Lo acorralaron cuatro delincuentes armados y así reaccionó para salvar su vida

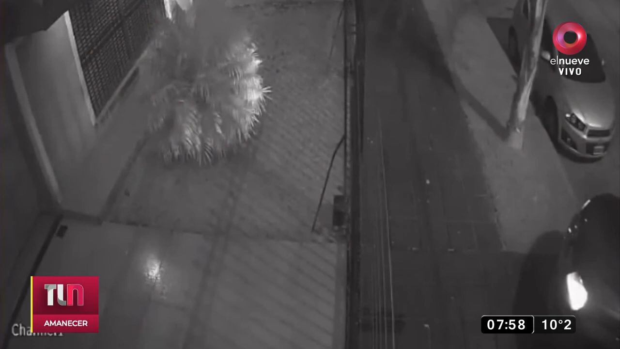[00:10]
Esto pasó en Villa Luz Uriaga. Prestá atención al robo de un auto y cómo reacciona la persona que es víctima de ese robo.
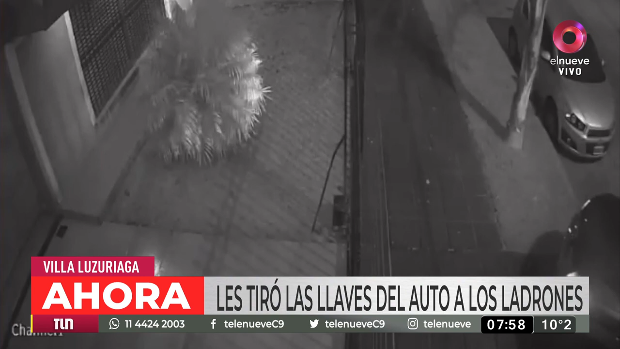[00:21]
Ahí está la cámara de seguridad mostrando el momento previo. Esa es la persona que va a ser robada.
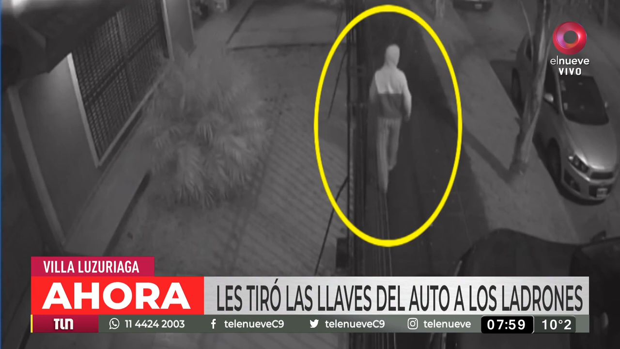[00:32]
Hasta ahí todo tranquilo, pero el robo al voleo implica justamente eso. Ver a alguien que entra a su casa. Alguien que llega. Ahí están los delincuentes. En la esquina vieron que alguien estaba por entrar. Qué increíble, Daniel. Bajan apuntando a la cabeza directamente. Fíjate, todos los delincuentes con mucha violencia bajan apuntando a la cabeza. Fíjate, hay alguna particularidad.
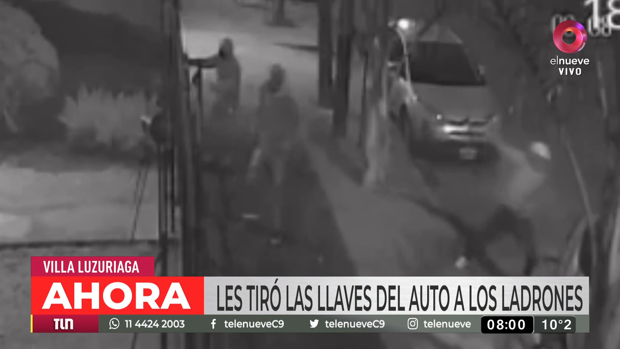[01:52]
Y después se mete en la casa así para... Ya está, eso es lo que quieren. ¿Quieren el auto? Listo, llévenselo. Ahora, ¿en cuánto tiempo se da el robo? Porque esta persona cuando baja de su auto, mira para ir a todos lados, por supuesto, ya entrenado, el ojo entrenado. Sí, eso ya casi... Dice, bueno, hoy no me toca. Bueno. Le diría que no te... Antes, viste, siempre te decían, fíjate que no haya nadie parado, nadie escondido detrás de un árbol. Hoy ya eso casi no cuenta, porque fíjate que vienen de la esquina, están dando vueltas. Cuando ven un movimiento, en general lo detectan desde las esquinas.